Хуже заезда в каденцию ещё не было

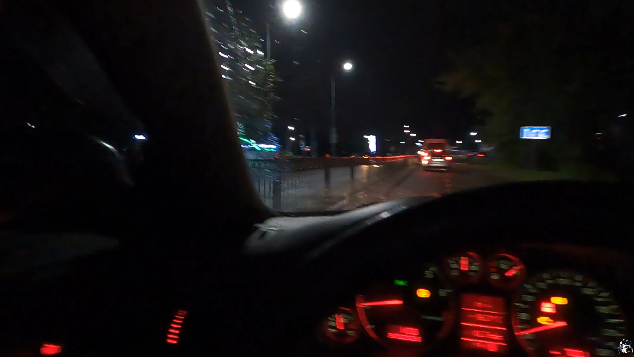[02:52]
приехали мы на границу дорога прошла нормально и вот то есть ребят я ничего не ожидал от сразу